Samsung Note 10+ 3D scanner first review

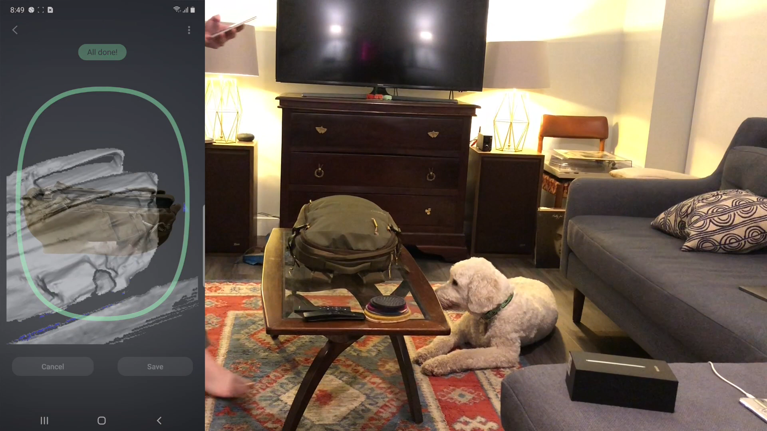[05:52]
and you notice it didn't lose tracking the entire way around the tracking on this is really good we've got some other tests to do to see what kind of tracking it's doing whether it is
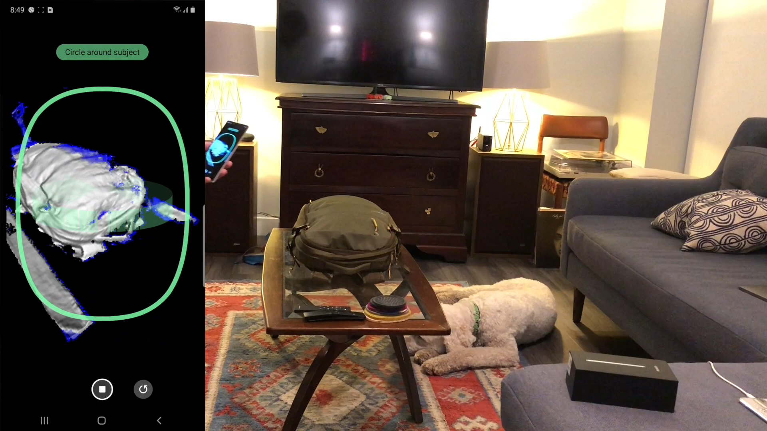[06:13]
ready to scan oh look at that and you might be wondering about why I'm scanning on this glass table because it
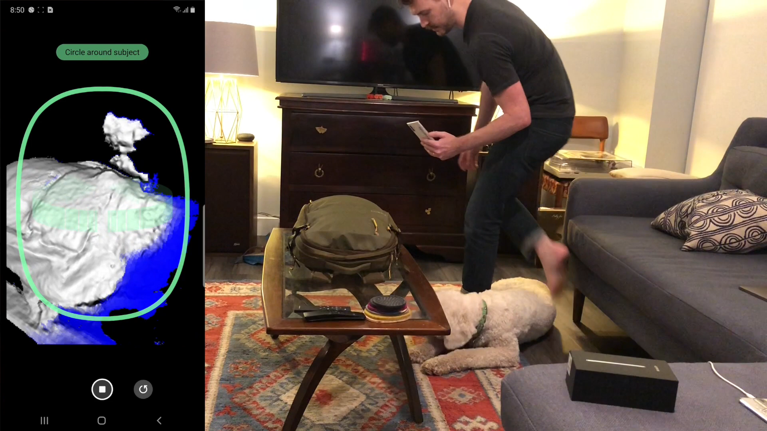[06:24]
should ideally give us the best way to clean up a model afterwards because the bottom
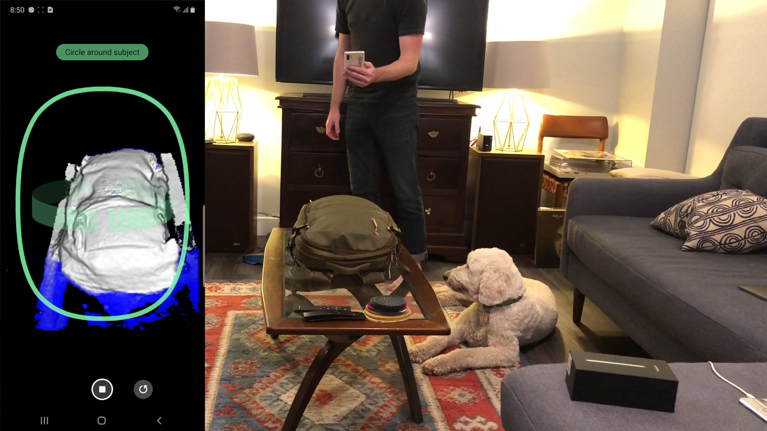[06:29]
is glass and therefore shouldn't ever be scanned
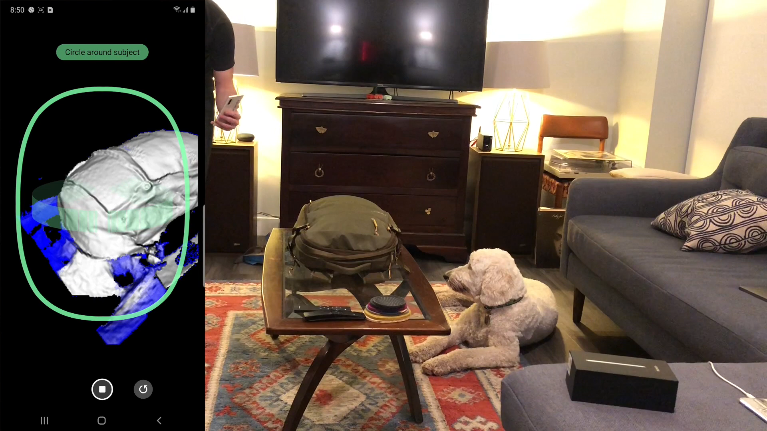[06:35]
and there should be some good separation between the subject you're scanning and the wood but uh there we went
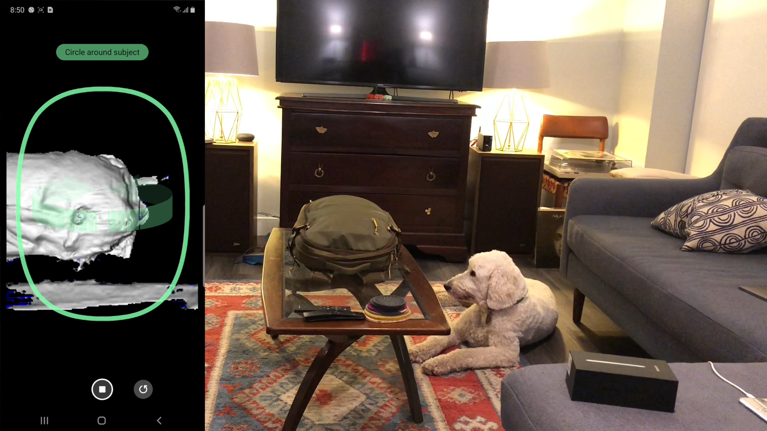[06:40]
we went and picked up some glass and thought it was actually there